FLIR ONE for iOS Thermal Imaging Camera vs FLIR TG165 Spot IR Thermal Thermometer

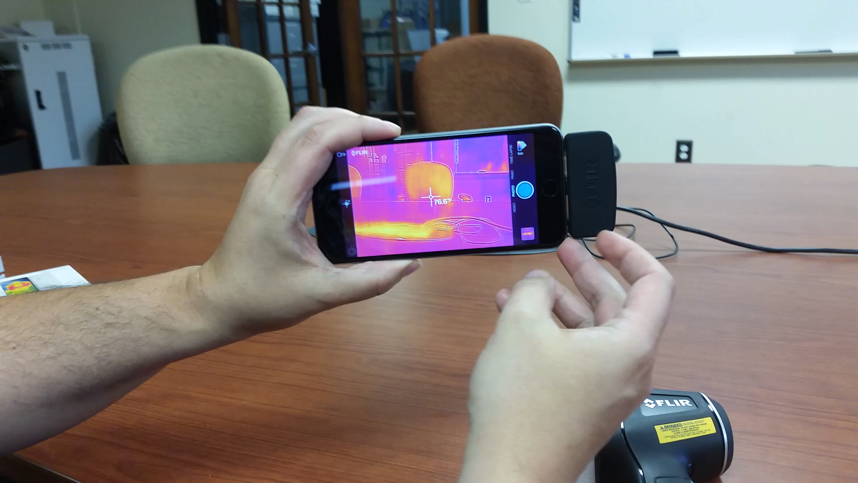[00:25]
To give you a nice, crisp image, we're using the iPhone 6 Plus, so we've got a gigantic screen here.
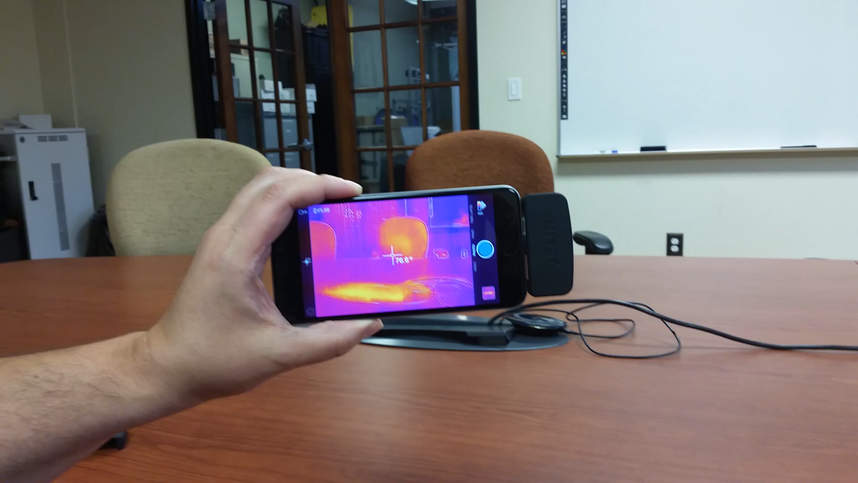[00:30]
It does give you only center spot measurement, which is one of the similarities between them.
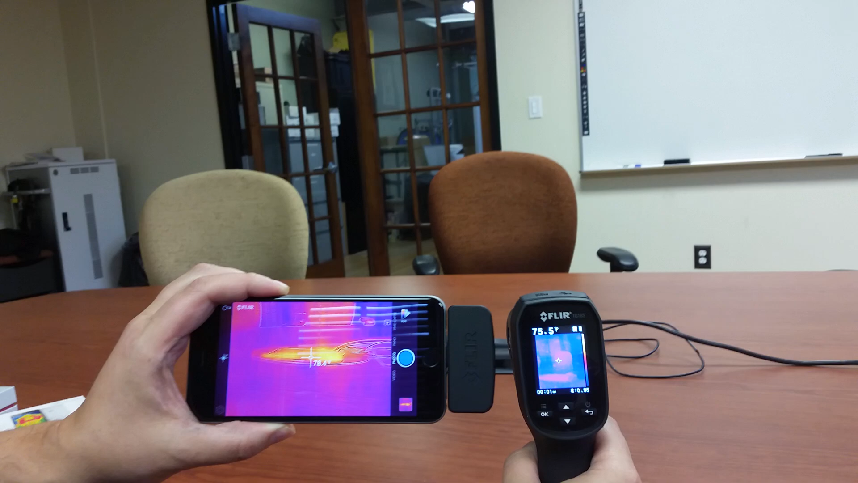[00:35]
But you'll notice side by side, the screens look much, much different.
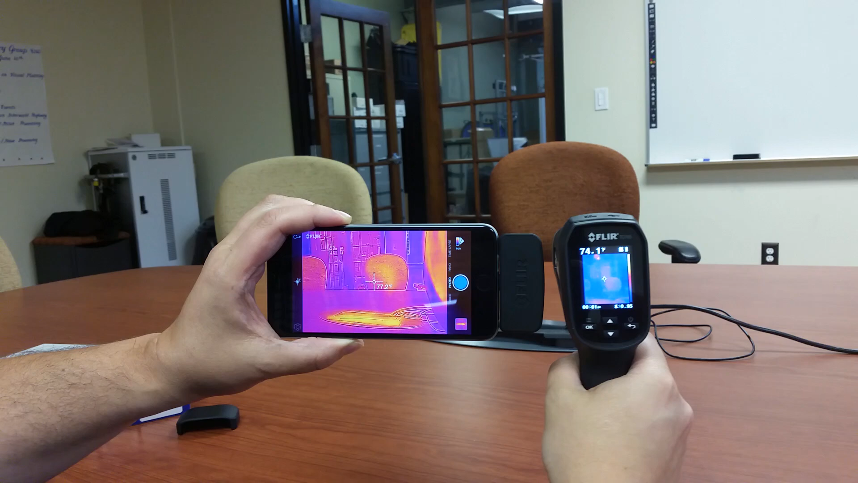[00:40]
Nice thing about the TG-165, it does have a laser pointer, so you can see the outline of what it is you're looking at.
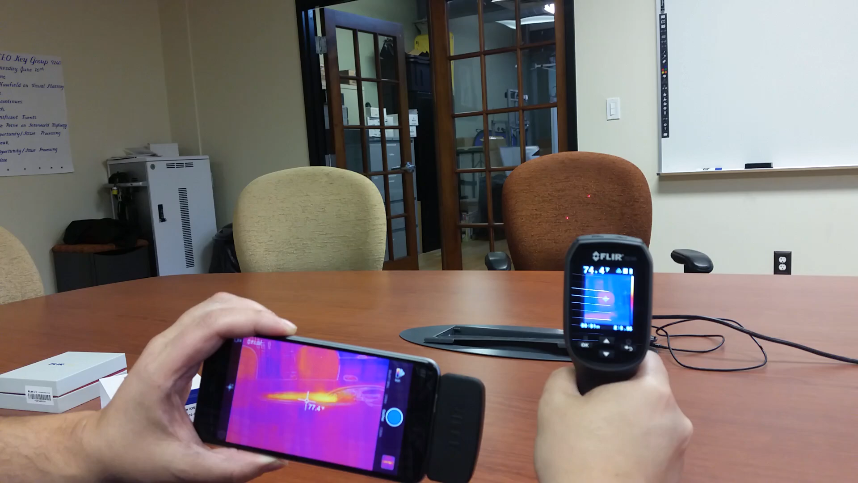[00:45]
It's also much more rugged. It's industrialized.
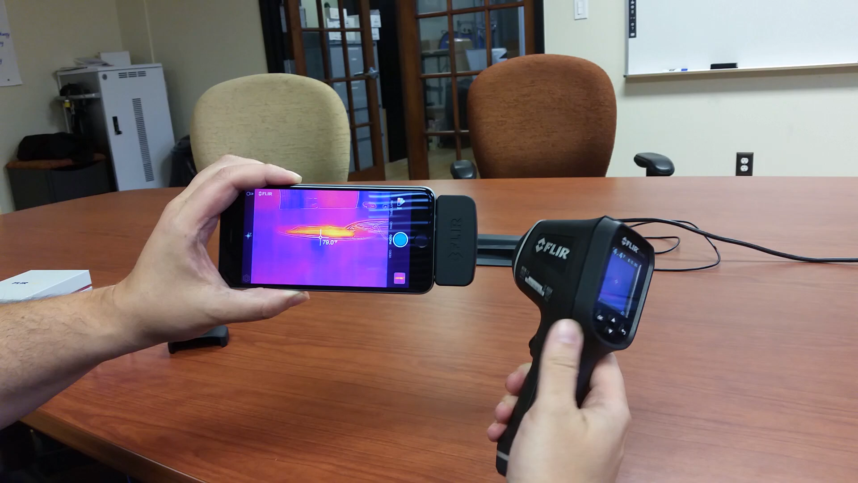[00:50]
It's got a much more solid feel to it. This, you have to take your case off your iPhone or your Android phone, if you have the Android version. You have to take the cover off because it's where it'll sit flush.
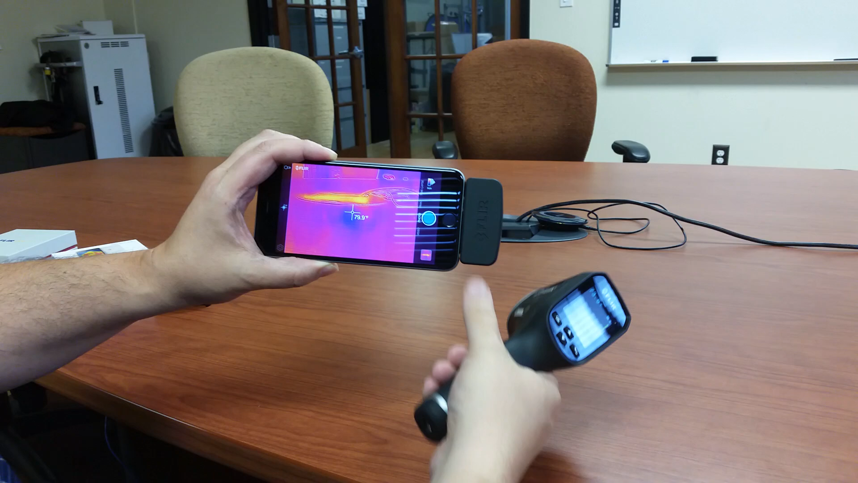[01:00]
But again, really the screen size, the MSX enhancement. The temperature range on this is only 248 degrees, whereas this, because it's really an infrared thermometer, first and foremost with a visual overlay, can get up to 748 degrees. Both have adjustable emissivity. Both can store images. This can also do video and change your modes into different styles. This one has just a couple of modes.
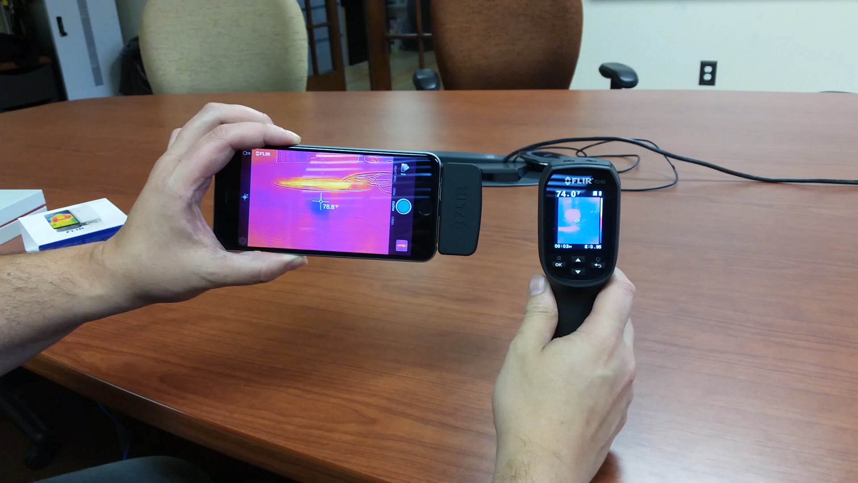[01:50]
Again, more ruggedized for industrial use is the TG-165. The FLIR-1, again, more for light use, light duty, and in case you don't want to damage your phone, you definitely want to have something that has a case on it and a little bit more industrial strength. Thanks very much, and have a great day. Thanks very much, and have a great day.